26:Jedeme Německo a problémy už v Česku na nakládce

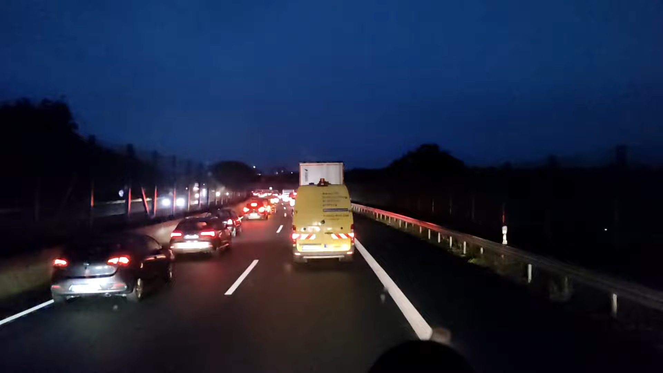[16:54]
Dobré ráno, přátelé. Trocha deště a už jsou rany. Klasika tady. No, no, je to i u nás.
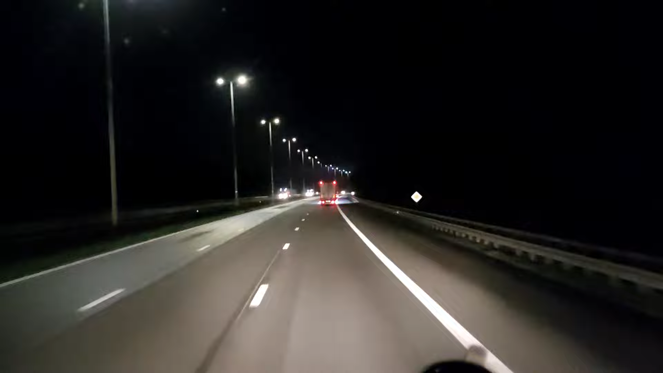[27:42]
Jediné, co musím natáhnout, celní lanko. Takže akorát práce navíc, ale to se nějak tak dá. Tady máme krásně osvětlené dálnice všude v Belgii, to asi víte. A jinak nic zajímavého, já pojedu. Pořád po dálnici si jedu a asi 3 kilometry